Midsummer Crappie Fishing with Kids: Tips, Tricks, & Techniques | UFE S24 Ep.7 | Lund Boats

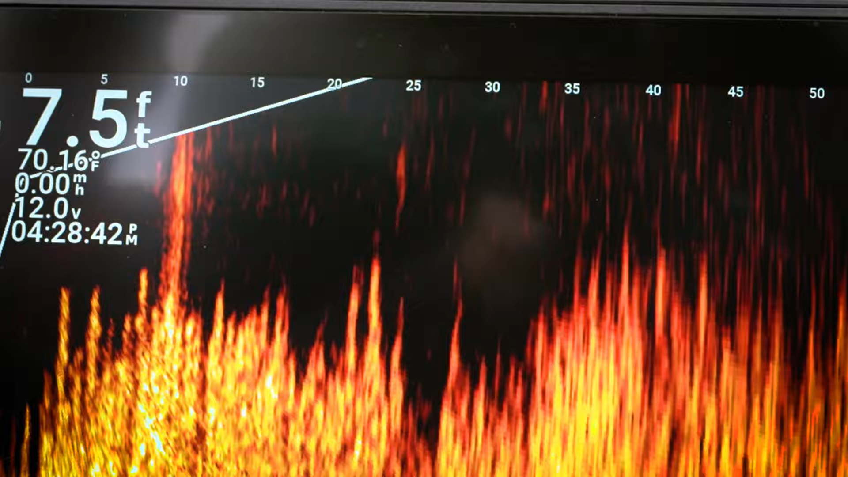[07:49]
On screen: depth 7.5 ft, water 70.16°F
Yeah. Here they come. Oh, there's one on it. There it comes in.
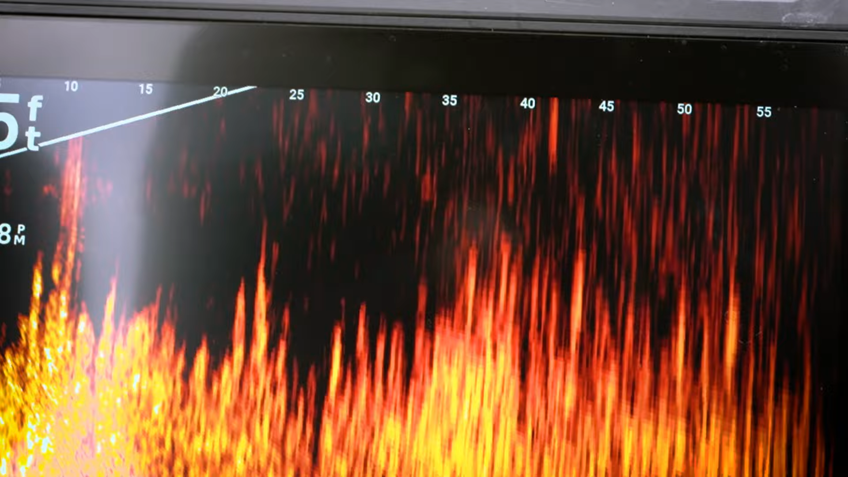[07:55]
You can see we're bringing it in with the forward-facing sonar. So, technology these days is, you know, a huge part to everybody's success.
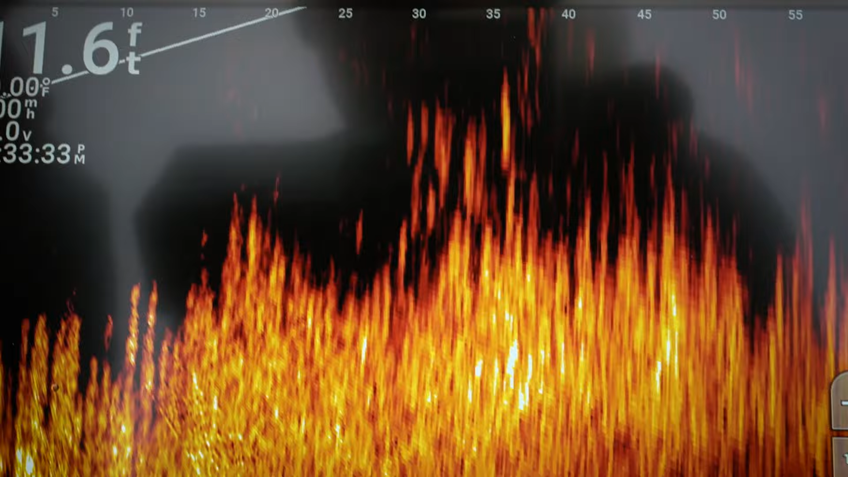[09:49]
Those are crappies. There's the top of the weeds and that that group of fish, as you can see, is sitting sitting right over the tops of the weeds.